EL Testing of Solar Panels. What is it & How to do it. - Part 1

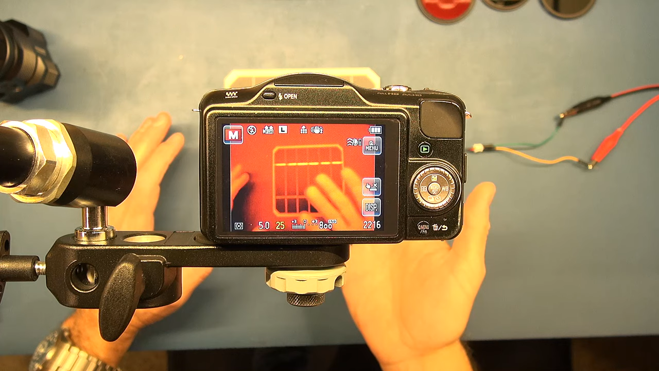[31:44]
visible lights below 720 and only allowing infrared light above 720 but quite clearly as you can see my hands in the solar panel here that's not the case it is allowing visible light in so i said you know i wouldn't count these as true ir
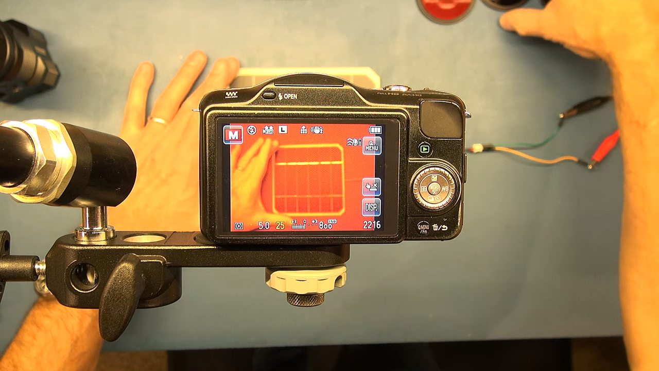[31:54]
filters if i push put something darker there you can see the situation we're going to end up with later on when i change this filter
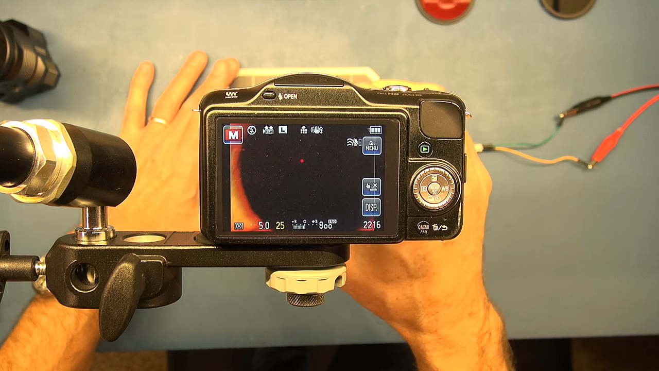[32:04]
and i'll show you again by playing around with these different filters allowing changing the amount of visible light coming into the camera what effect that can have but just for this purpose of particularly showing you focusing will go with this filter
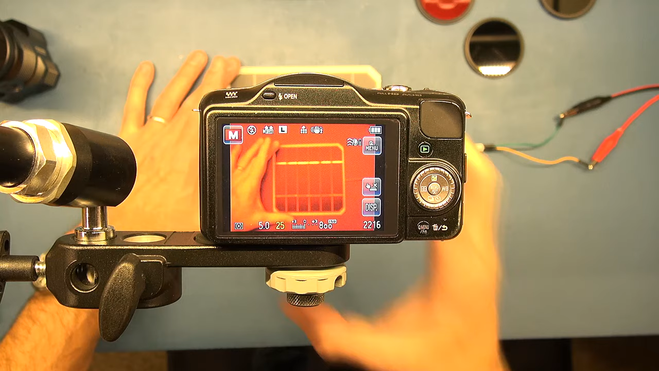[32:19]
so the first thing i would do is i zoom in i've
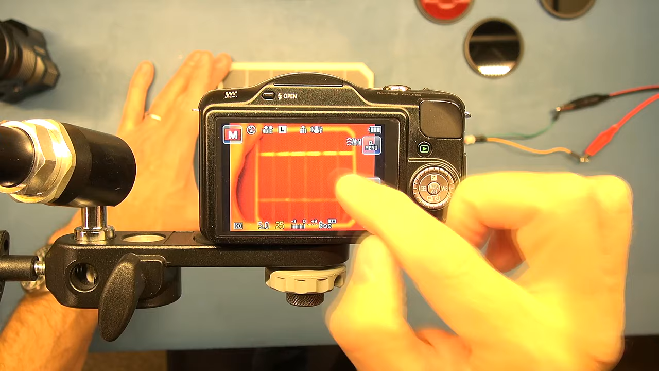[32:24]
already gone and set obviously this so that i've got full manual control and i've set the focus the auto focus to off so that everything is controlled with manual
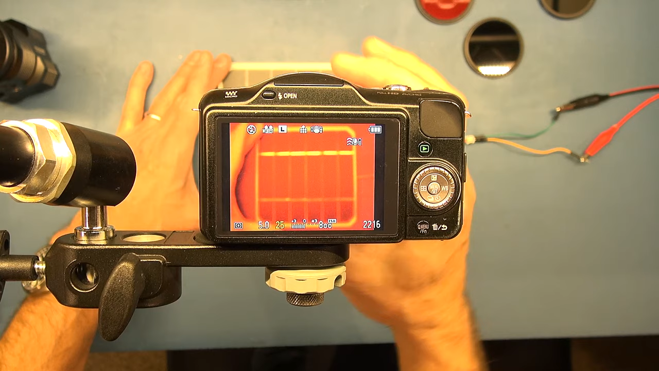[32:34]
settings and here when i do the focus you can see it actually zooms in and allows me to get a
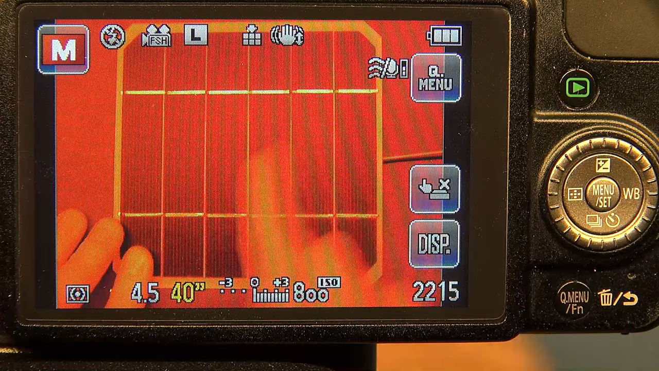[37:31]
flaws with it but by taking this picture showing the electro luminescence you can see all of those cracks so this is where i got the solar panel i got my hands on the edges here and i bent it and it cracked in the middle and i did the same at the top end over here you can see the cracks coming up if i zoom into this you can get a real close-up of those cracks and the damage you can see the spidering of the cracks over there now what i'm going to do
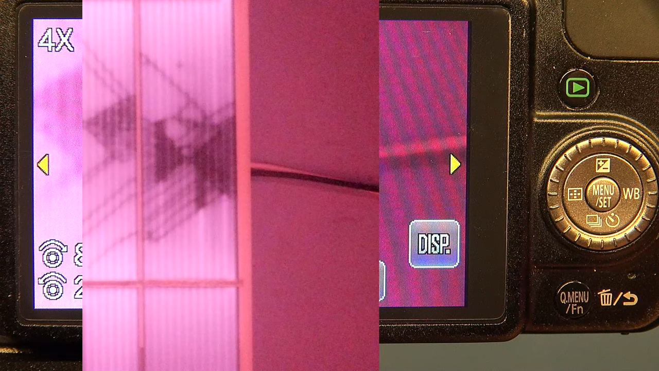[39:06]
noise that you get which tends to hide some of the detail and
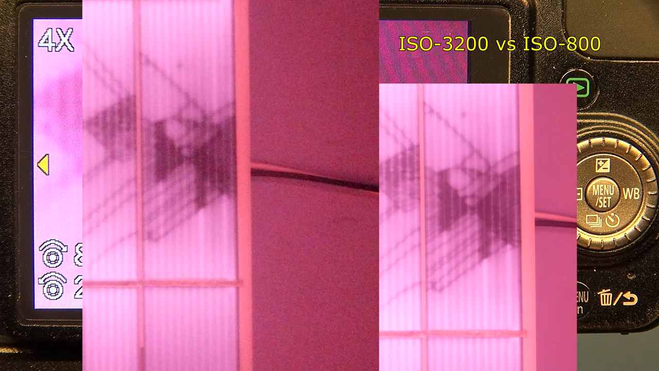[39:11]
then i'll show you this photograph where you've got where you've got the settings set just about right
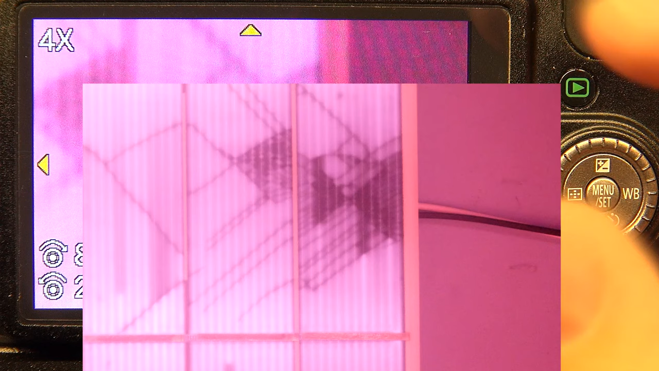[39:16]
and the iso is right and the exposure is right and then how it can reveal the
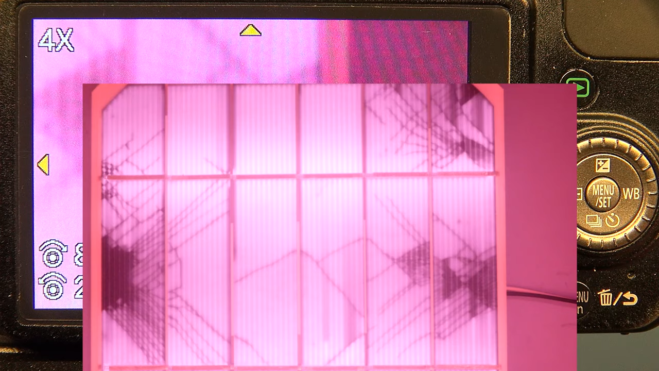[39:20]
extra detail so that is the first photograph now i'm going to take another one what i'm going to do is
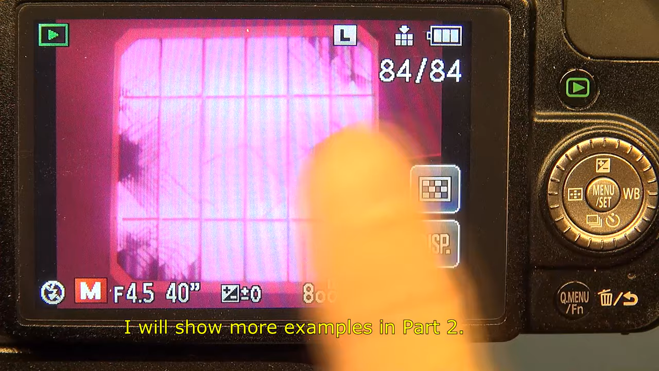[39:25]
change the filter because and this can be your choice this is spilling out extra infrared light which is actually lighting up the area around the panel right and if we want to kind of concentrate on the light coming off the panel and get that exposure
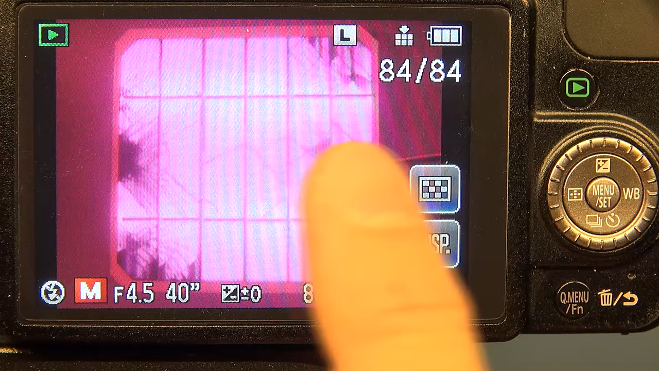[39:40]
right to see the detail this might be an issue and that's where you're going to a darker filter might be better but in some cases i've got photographs i'm gonna again i'm gonna pop them up here as i'm talking about this if you have a totally dark picture and you're trying to review these later for instance i've got a photograph of one of these sun power solar panels which one of these cells is totally faulty and not working and that is revealed through this photography but if